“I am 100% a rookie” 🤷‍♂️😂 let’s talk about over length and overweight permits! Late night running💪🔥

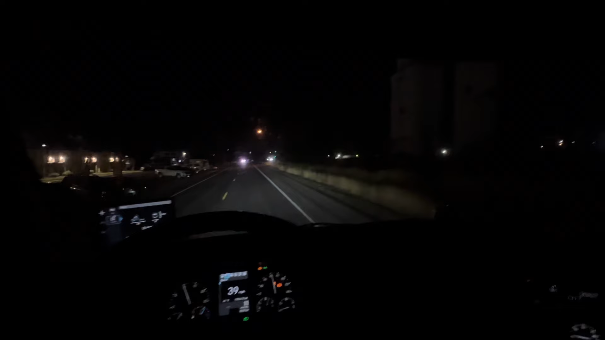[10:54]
coming out of the yard now and we are just about to get on i-15 south now uh as you may see my console is lit up like a freaking christmas tree because the abs sensor is out or something i don't know whatever
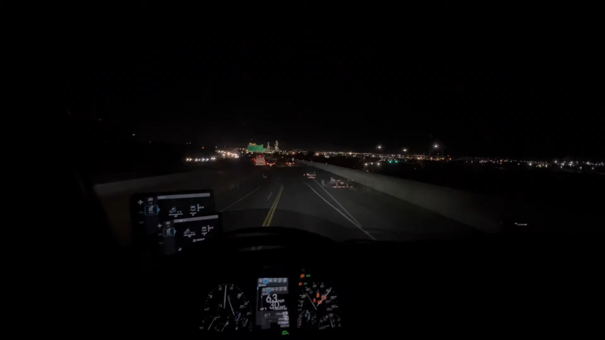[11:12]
oh look at the pretty lights off in the distance we're coming around i-15 southbound i'm looking at the pretty lights i you know
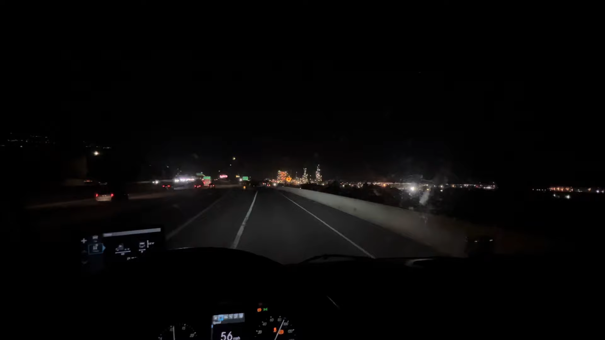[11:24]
just kidding i knew i had to get off here we're turning off on center street in north salt lake bountiful to go get our double trailers with my very lit up dashboard